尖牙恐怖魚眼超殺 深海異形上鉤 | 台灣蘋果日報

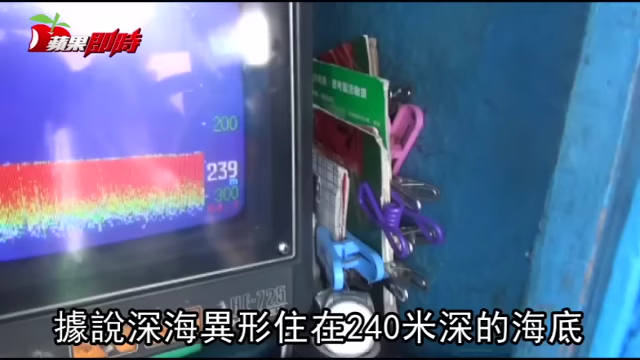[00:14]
据说深海异形住在240米深的海底，钓客光是把假饵放下去就花了0分多钟，接着不断收线养竿，